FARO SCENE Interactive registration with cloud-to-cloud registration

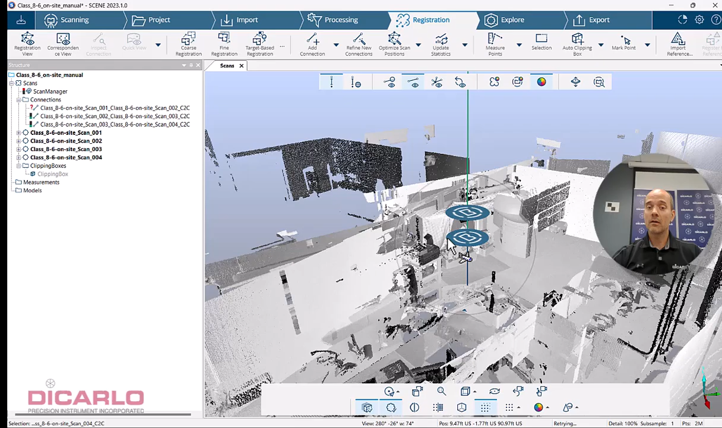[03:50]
line instead of the blue line that was representing all of them right now in order to actually see in three dimensions what happened you can hit the
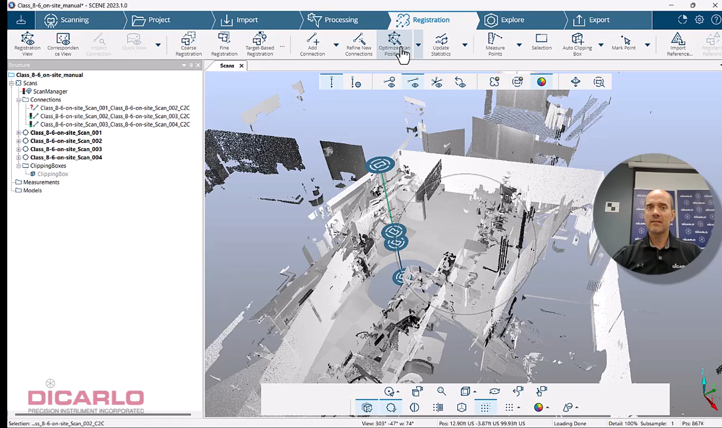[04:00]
button that says optimize when you hit optimize nothing happens until you turn your view so I'll start turning and now you see oh yeah there's actual placement of scans
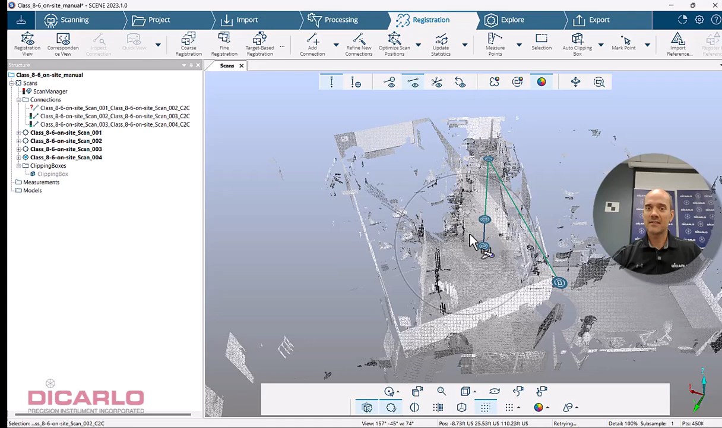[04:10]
that happened here I can see that these two scan number 4
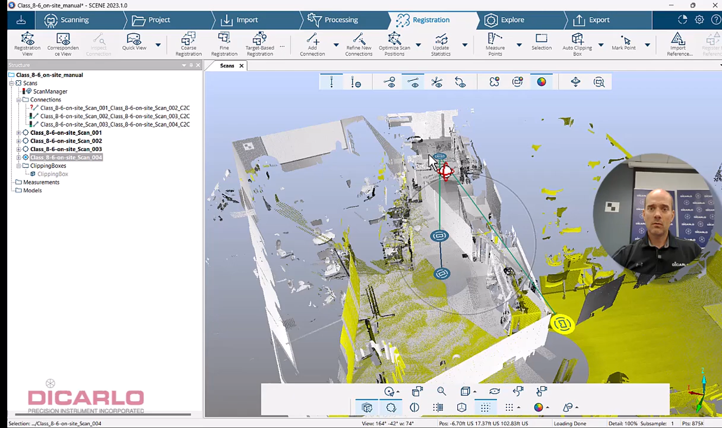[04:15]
scan number 3 and scan number 2 are apparently
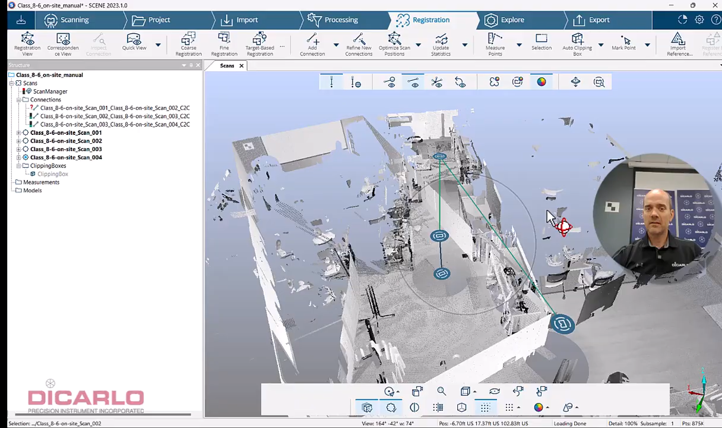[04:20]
registered to each other but for some reason I don't have a relationship between scan number 1 and 2 here so
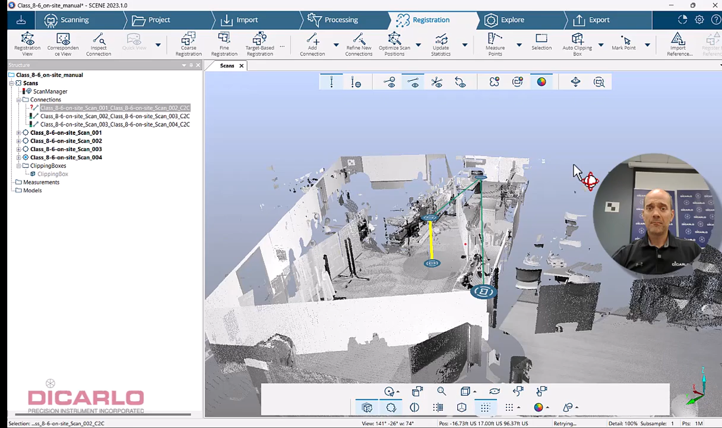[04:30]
I can either delete it and find a better fit or you can right
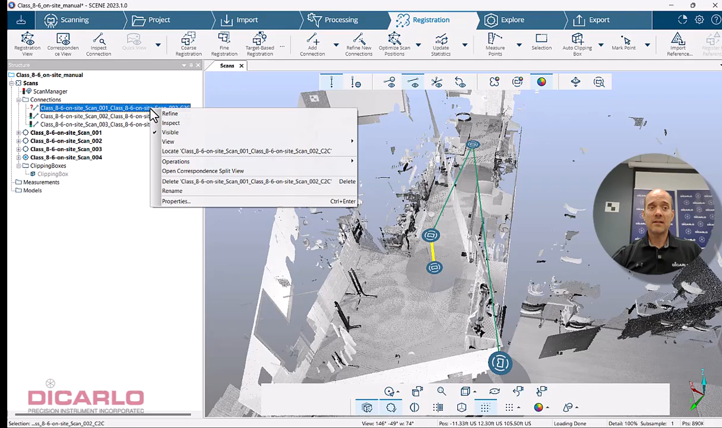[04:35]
click it and you can hit the button that says inspect this inspecting will allow you to view
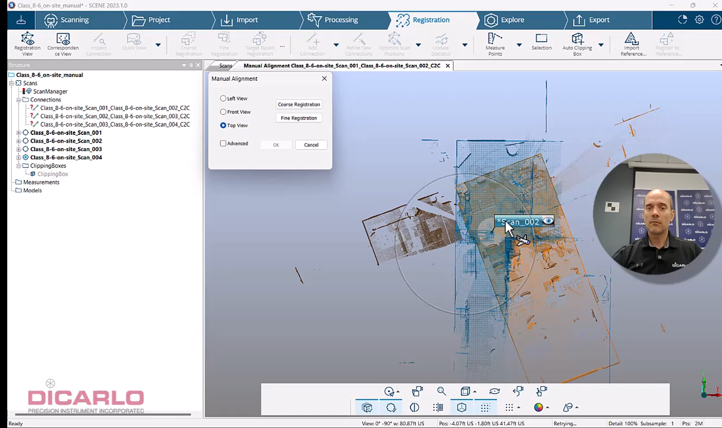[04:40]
the data from a top-down perspective you can click the scan that you want to do and you can actually kind of see I know because I did this myself I know that this data that we're looking at over here should be of space that is here and you can see that there's very little commonality there there's a little table that had a tablecloth on it so
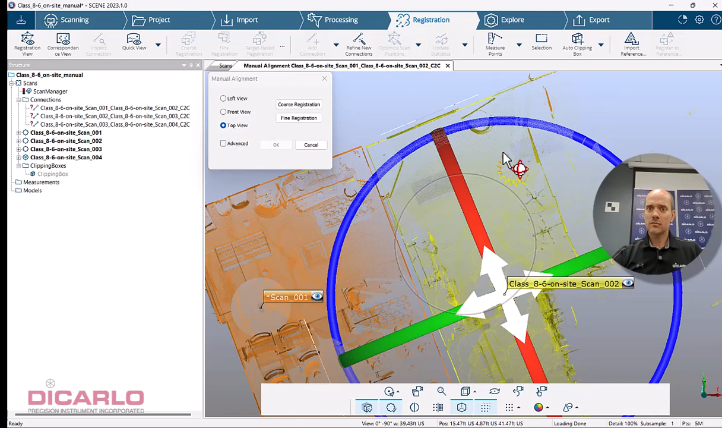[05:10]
you can see that this is actually lining up so it's not super likely that it's going to actually work I can try to actually move these guys closer to each other here
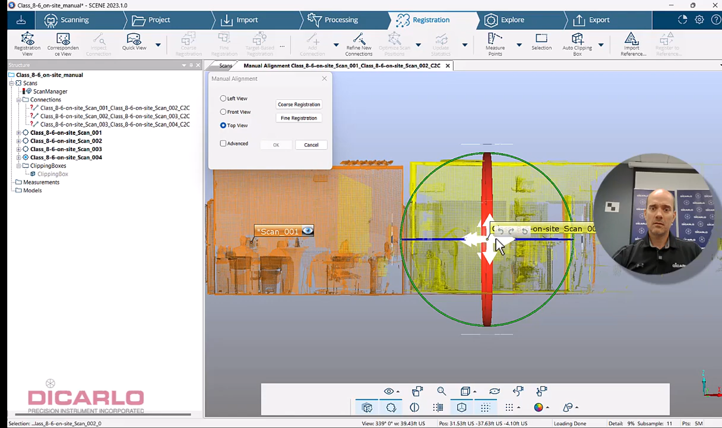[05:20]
and look at it again from the top and see if the software is now going to be able to register these two together it's not very likely but let's give it a try let's hit find registration yeah it's still complaining and that's just because
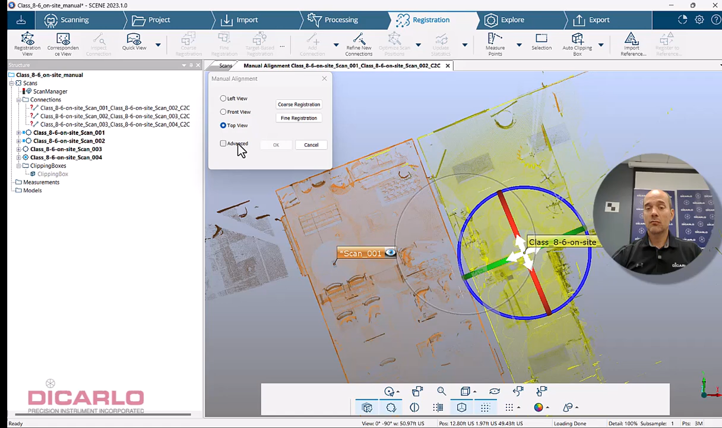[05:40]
we assume that one and two were connected to each other and yet they apparently shouldn't be connected to each other so I'll hit cancel over here
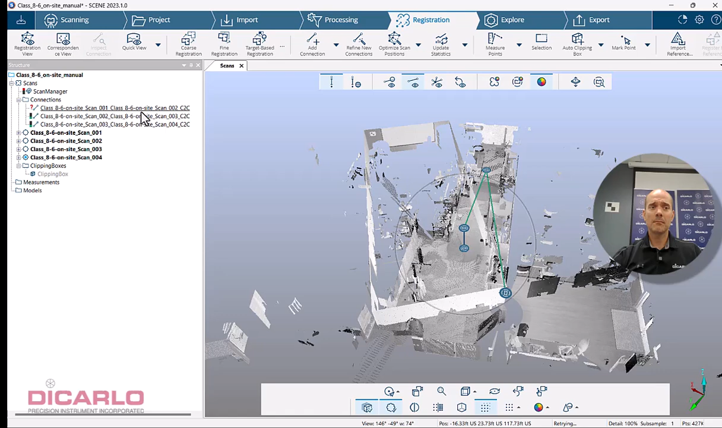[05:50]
and when I do that I'm going to just delete this connection so what is it delete? nope so I don't have a connection I know by hiding scan number one that seems to be out of where's my visibility?
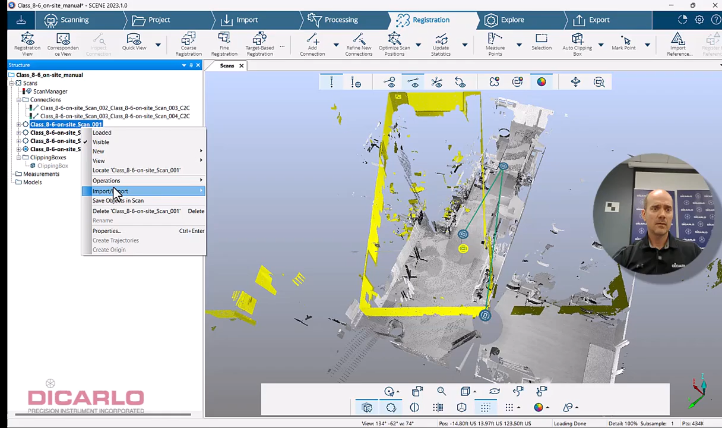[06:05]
there we go this looks correct to me over here so there's that little table that we have the scan that we are trying to register is going to be a scan that was let's see visible oh it was out here so we know that we have scan number
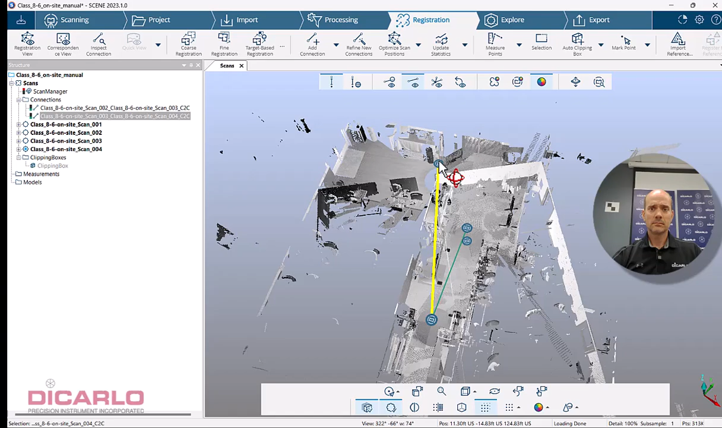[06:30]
this is where a little bit of so this is scan number four and one
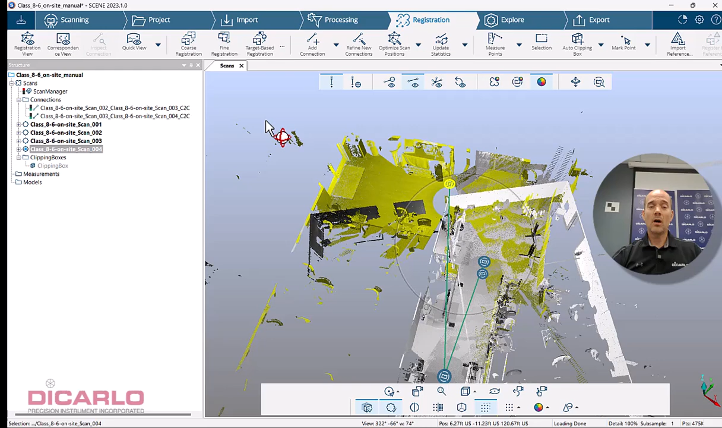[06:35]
are supposed to be actually connected so it's good to have field nodes to know which scan was where but
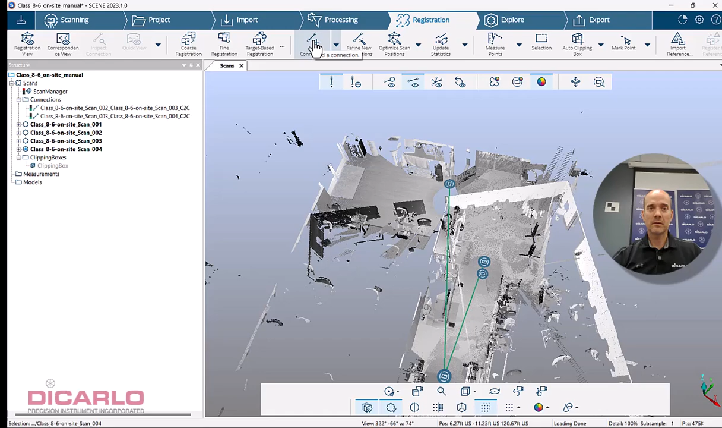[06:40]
if I hit add connections I'll hit connection between one and four so there's a connection here which still isn't alive we don't have any statistics on it because we will hit the refine connections button again and if you're successful you should get a green light we now have statistics which means if I hit the optimize button
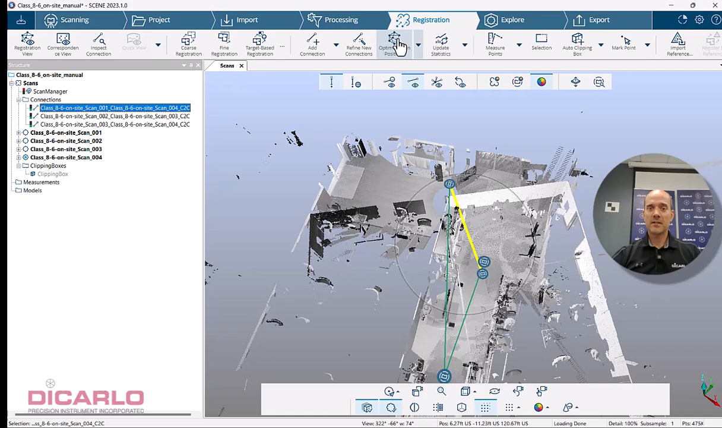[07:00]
and update my view or at least move my view you see that now scan number one is over there scan number two is apparently there scan number three and four is here now
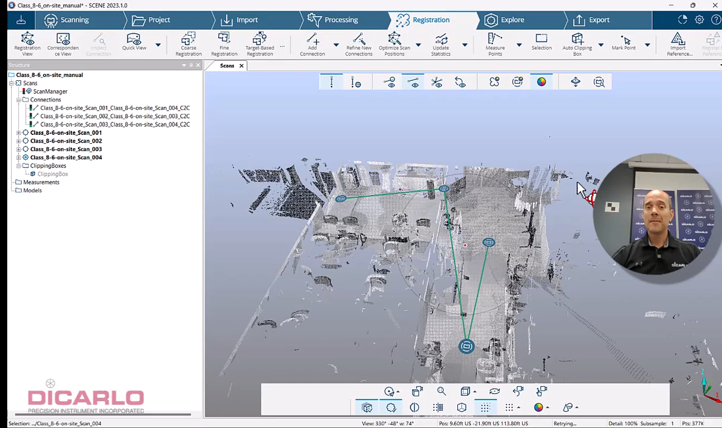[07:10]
you can see that this is kind of haphazardly connected and that's the benefit of using interactive registration you can nitpick and you can scrutinize the actual connections between the scan positions so right here I know that there should be a connection from scan number what was it one and this is probably scan number three over here so this is actually no this was four and two that I just added once again it's seen as a
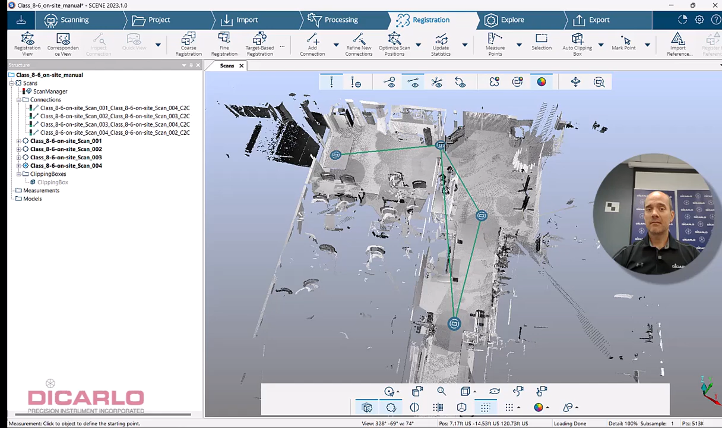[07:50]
unconnected scan pair right now until we hit the button that says refine so let me hit refine connections over here and it does turn green which is great sometimes the user interface throws you a little bit of a curveball which I'm going to try to
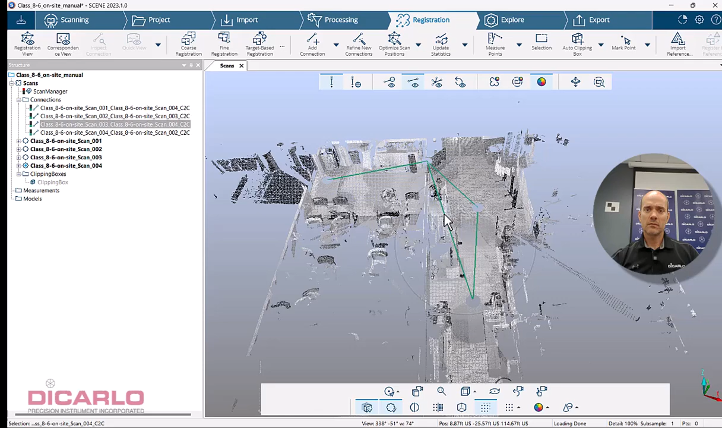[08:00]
demonstrate here I don't know if it's going to actually work but if I delete this connection let's do this let's just do an update of my statistics so currently I have really good results on all of these 0.5, 0.5 and 0.5 millimeters so if I do an optimize it will barely see any difference here and we can hit the update statistics that's what updates the actual traditional scan manager and now you'll have a report that you can print